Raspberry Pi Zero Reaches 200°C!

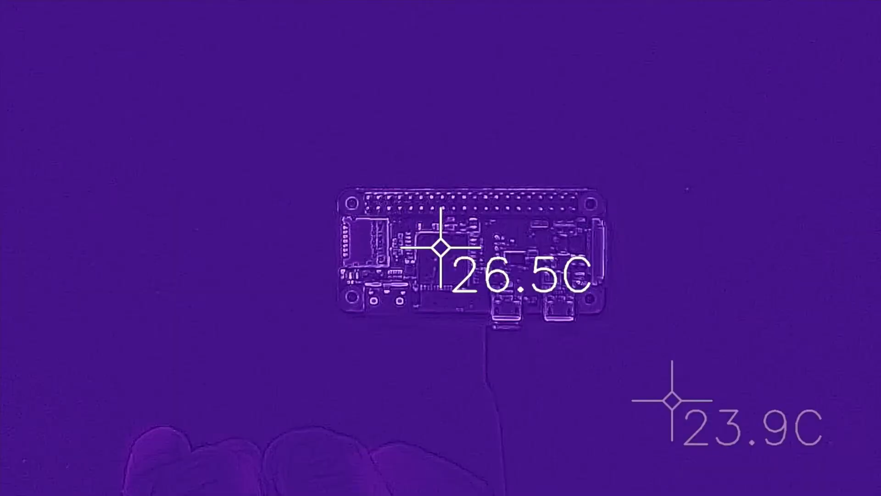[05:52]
Okay. So here is the setup. We've got the Raspberry Pi down here.
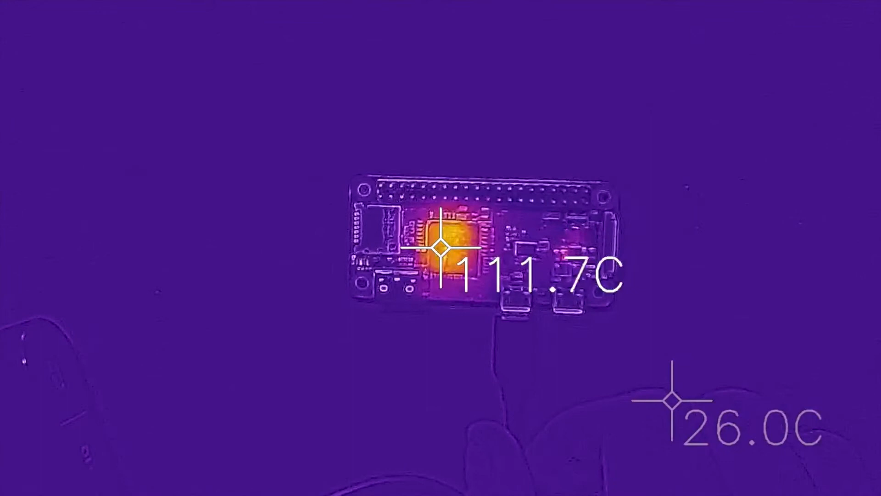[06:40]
80 degrees Celsius. 90. 95. Let me get it a little bit more centered on where I'm seeing the hot spot. We're at 120. This is probably an 85C. Well, I think this one kind of regulates to about 85C. And yeah. And you can see off in the corner there. Sorry, the numbers are kind of in the way. But you can see that the buck boost converter is getting kind of warm. Sorry, I'm pointing at my finger. I can smell it now.
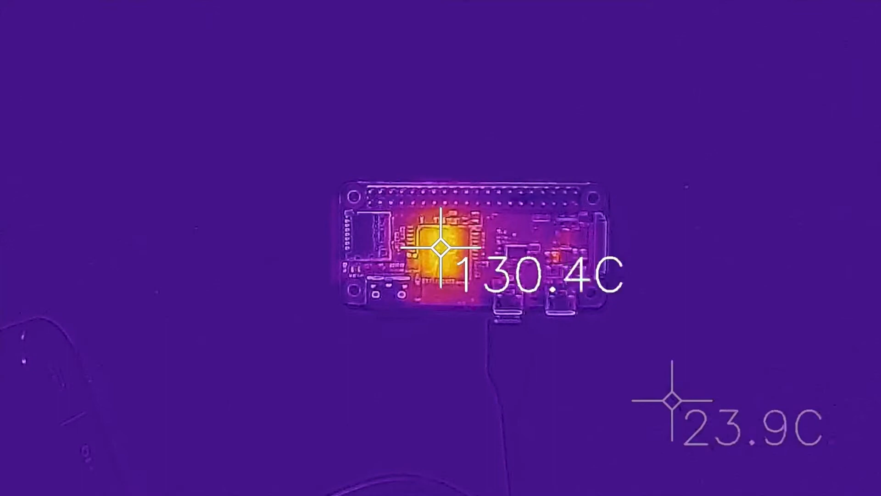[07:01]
130. It seems to be hanging around 130. Not too much higher. The battery pack is not cutting out. The trusty power core. 138. I'm just curious how hot it's going to get up to. Again, if we get up to 200 degrees, then I'm going to stop the test. Because 200 degrees Celsius, which is 400 degrees Fahrenheit. Right now we're at 140 Celsius, which is pretty hot.
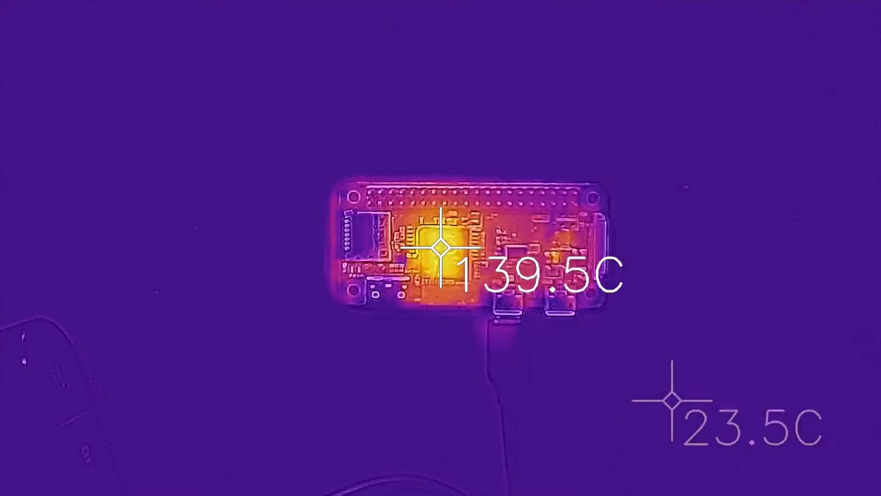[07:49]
On screen: spot 139.5°C
I think we're hanging out about 140 degrees Celsius, which is pretty hot. I think there's enough. It's not pumping in enough. Oh, I can smell it. Man, it's not great. But you can see how the board is taking on quite a bit of the heat. How it's spreading it around. And while the 75% of the system on chip that is there is getting quite hot. The rest of the circuit board, you can see, is starting to pick up some of that. You know, it's spreading that heat across the ground planes and stuff. It's still climbing. 144. It's kind of hanging around 144.
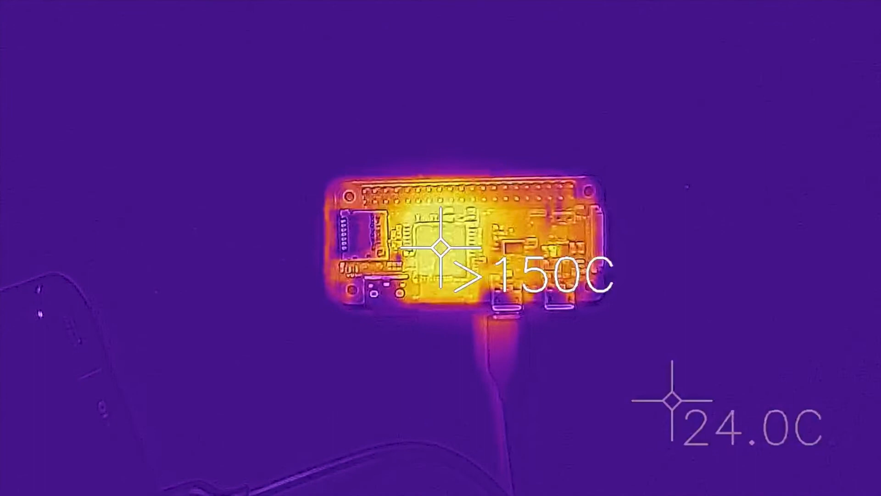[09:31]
I can hear it. It's crackling. I thought it would go. Man, it's really getting hot now. And it's smelling. I'm going to need to vent this place out when I'm done with that. It's probably not good to be breathing this. I'm going to temporarily pause this so I can get the actual measurements. Just a moment. I think it was because I had it set. There's two different ranges that this thing can operate in. One is the low range. One is the high temperature range.
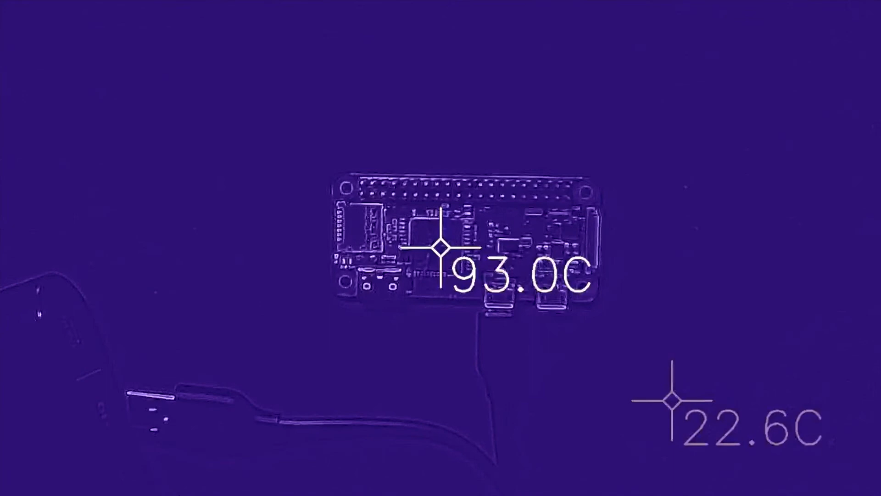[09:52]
And I had it in a low temperature range. I think that may have limited it to 150 degrees Celsius because it can go way higher than that. So let's crank it back up again. Oh, man. You can see that corner.
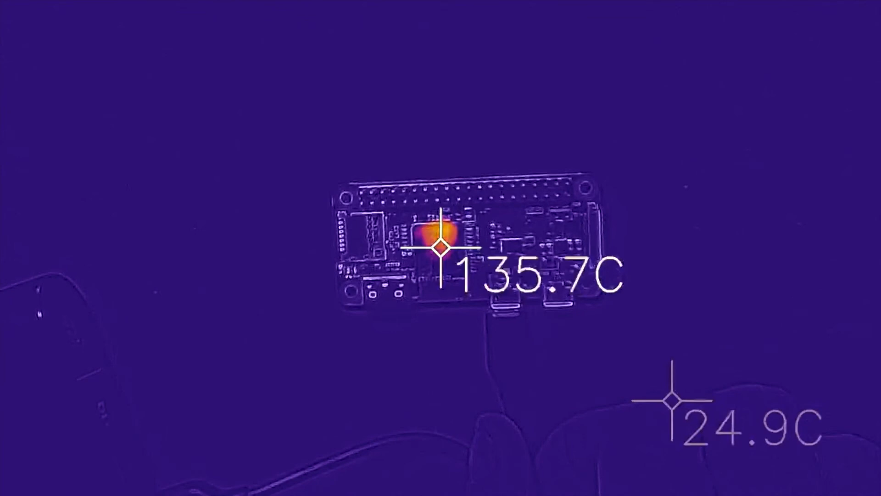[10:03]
Look at that. Oh, that's beautiful. Oh, it cut out. You can see that it cut out. The power supply shot off.
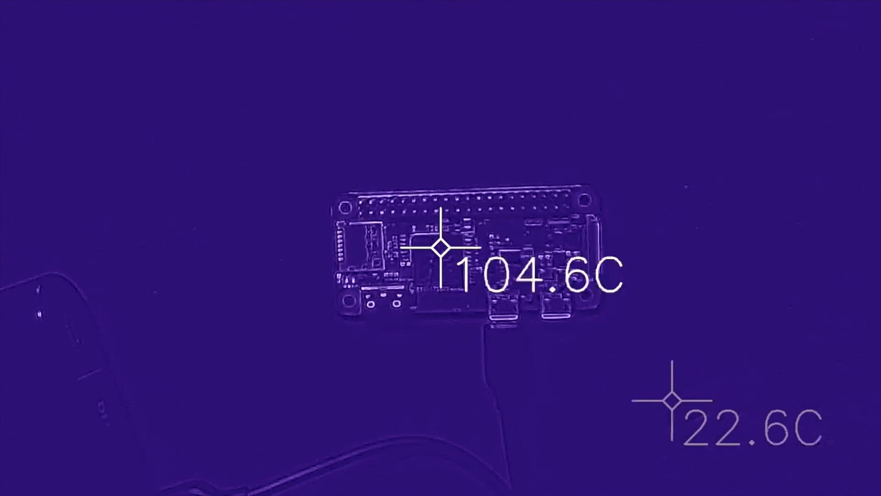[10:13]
That's funny. You can see right in that upper corner. You can see exactly where it starts to heat up. Let me try one more time. I don't like the power supply is liking me.
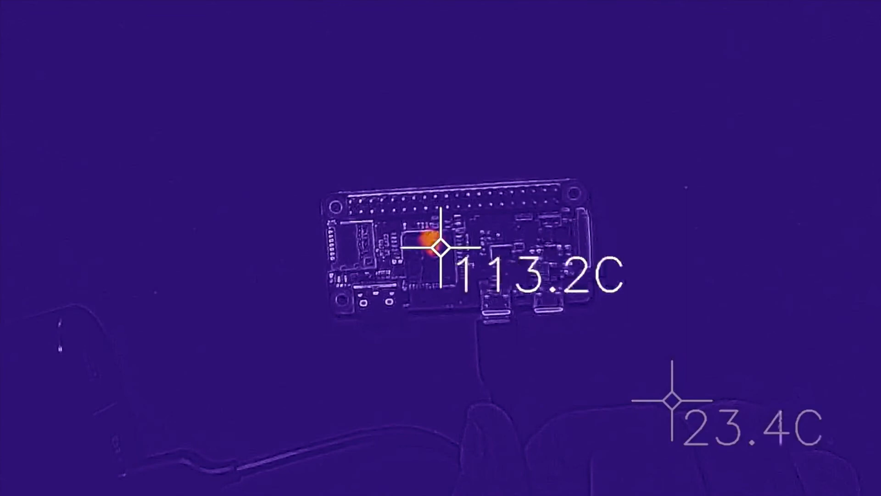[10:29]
On screen: spot 113.2°C
There it goes. There it goes.
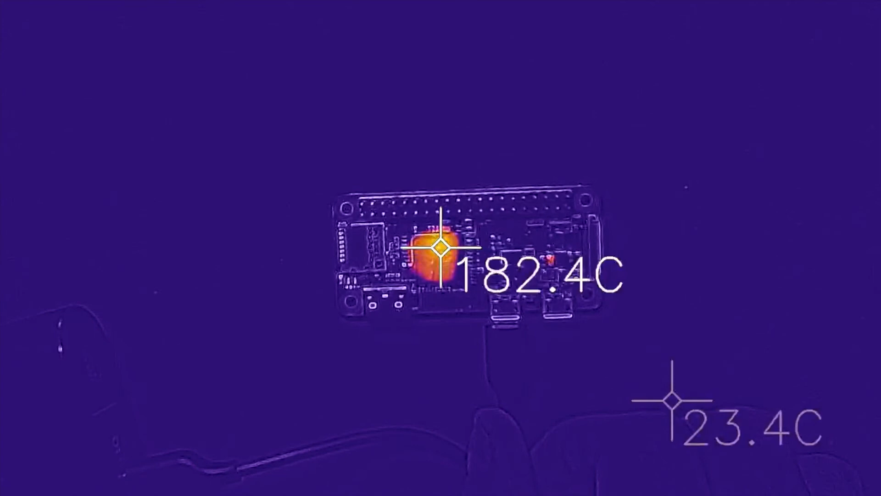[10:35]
160, 170, 180, 190. We're right on the hot spot now. 213.
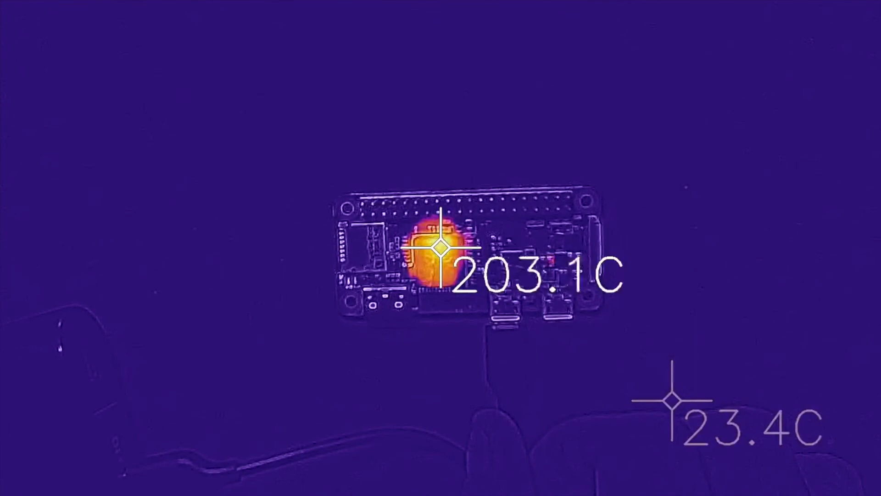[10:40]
On screen: min 23.4°C
And I feel like a dead short is happening at some point. And then it's cooling back off. Where is that at? It's right up at the top.
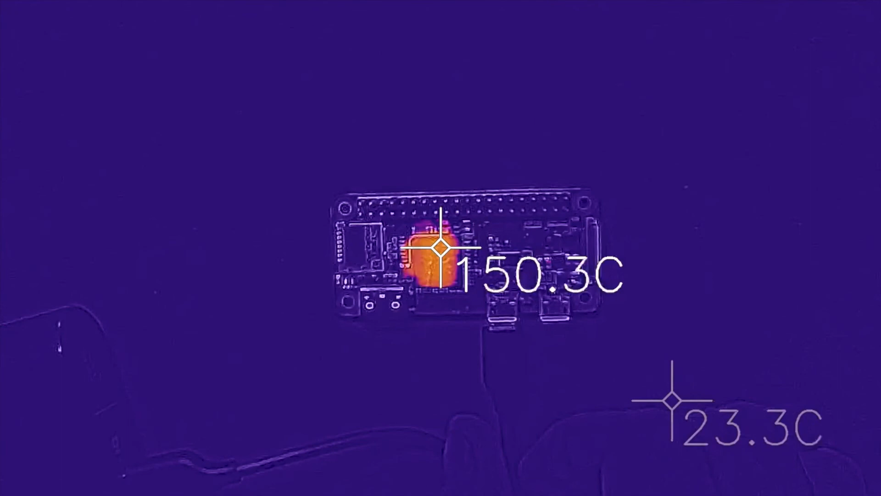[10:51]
Yeah, it seems to cool off. Oh, man. That really climbs. The rest of the board doesn't seem to...
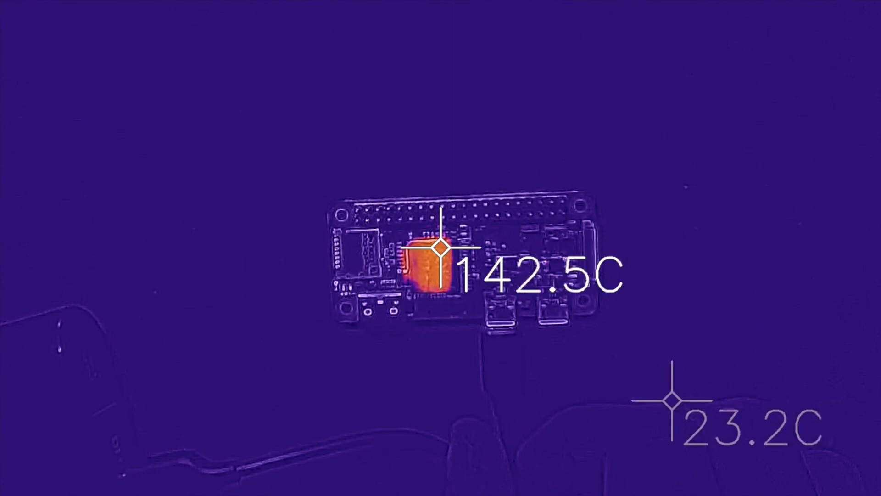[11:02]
Let me move the other. Let's just get it somewhere on the board. Just below it.